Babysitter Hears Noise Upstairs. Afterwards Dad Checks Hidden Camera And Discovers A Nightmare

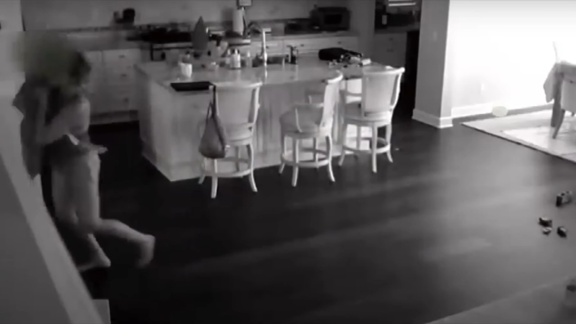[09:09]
The intruder came down the moment Elizabeth had picked up Josh and left the house.